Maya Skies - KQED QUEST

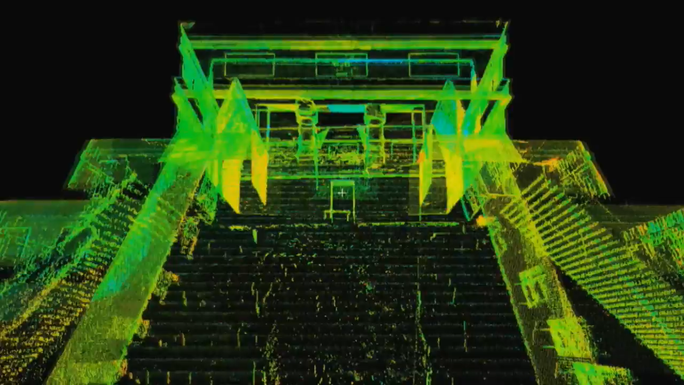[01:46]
These 3-D digital images are the basis for a new half-hour film about Maya astronomy called Tales of Maya Skies.
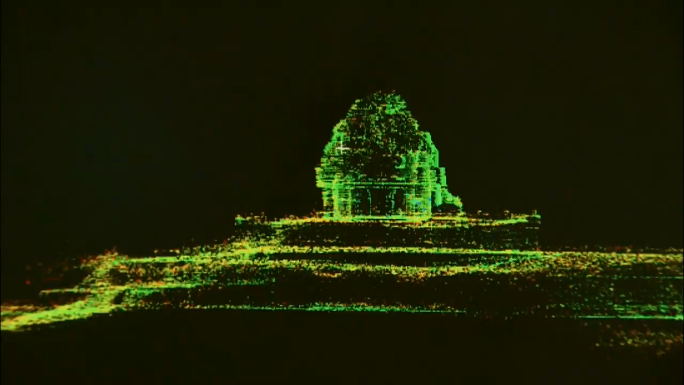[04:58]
The 3-D images of each of Chichen
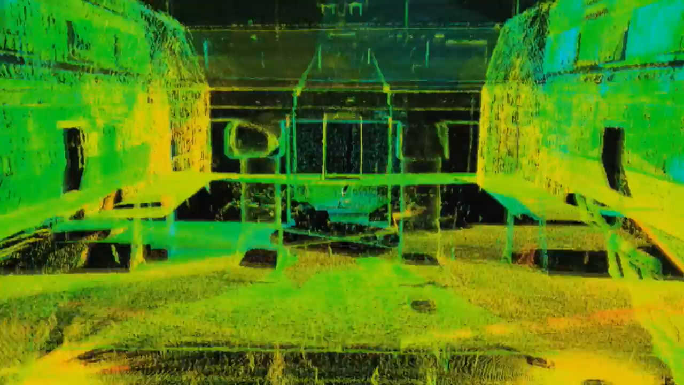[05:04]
Itza's monuments were created by an Orinda non-profit called SciArc, using a long-range scanner created by its founder, Ben Kassira.